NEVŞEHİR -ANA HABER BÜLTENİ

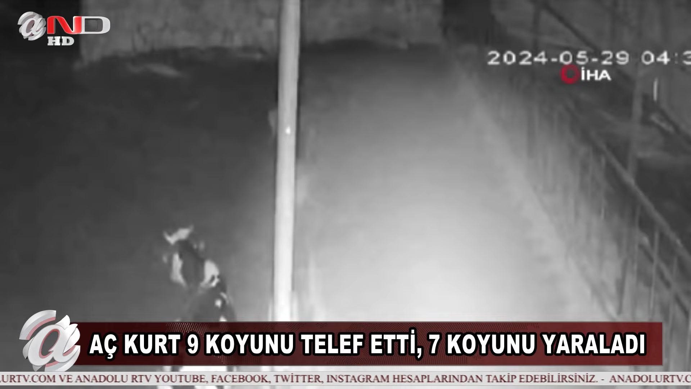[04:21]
Amas Bağları bölgesinde hayvan üretimi yapan ve içerisinde küçükbaş ve büyükbaş hayvanların olduğu işletmeye aç kurt girdi.